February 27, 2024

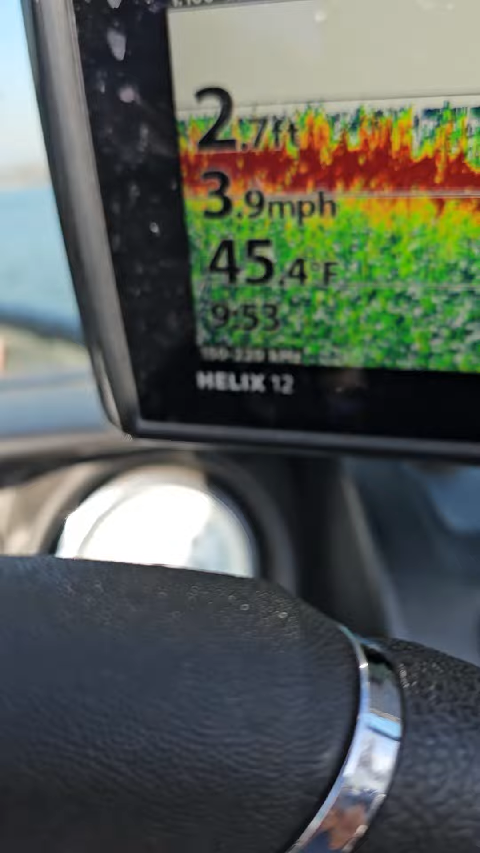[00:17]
On screen: depth 2.7 ft, water 45.4°F, speed 3.9 mph
Right now we're in the channel, and it's showing that the water's 45 degrees,
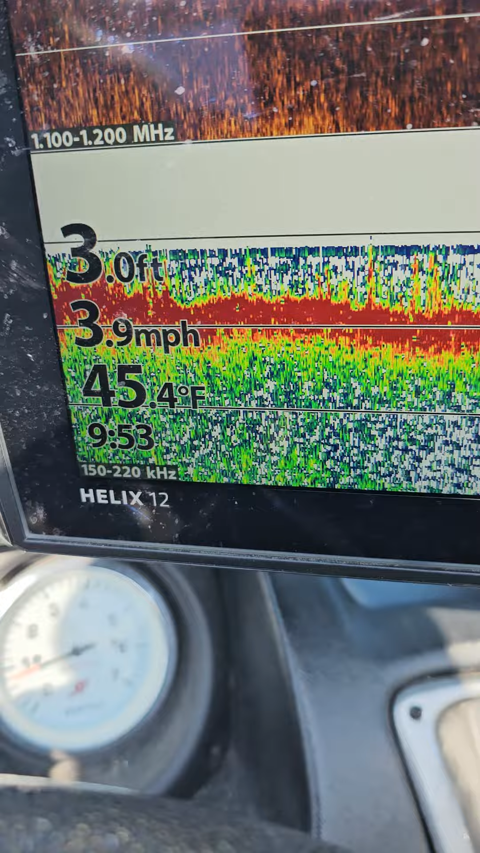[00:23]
On screen: depth 3.0 ft, water 45.4°F, speed 3.9 mph
which I have a hard time believing that, but I do believe maybe the surface is.